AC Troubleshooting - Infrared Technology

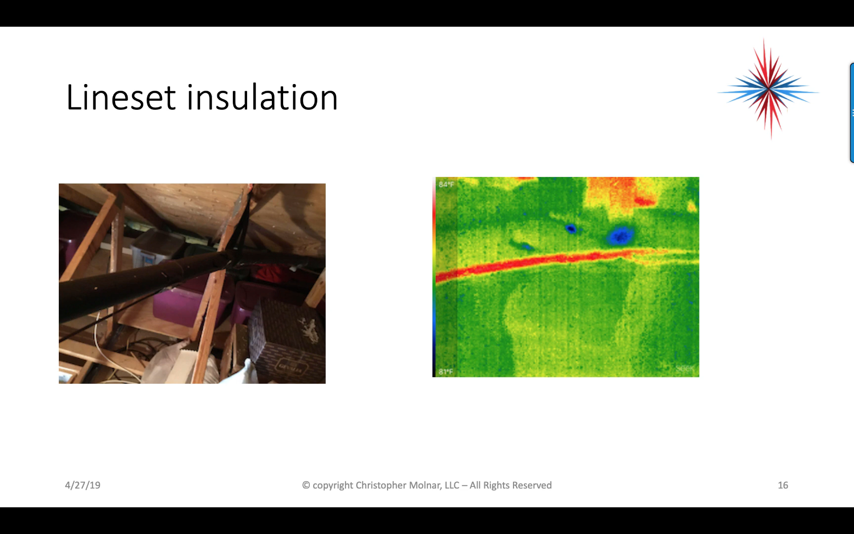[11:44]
Believe me, I went and looked. This is my own house. Okay, so the ArmaFlex has a hole in it right there, which is now taken care of. So, again, infrared is a very fast way to do a quick system check looking for leaks. Okay, a lot of electricians are starting to use infrared with checking breaker panels. Okay, picture on the left is a picture of a breaker panel. Okay, now down here, there's a surge protector and there's a metering device down here. Okay, an electron, a monitoring device. Okay, because this house has solar on it and they want to, and we want to see how much solar is being produced.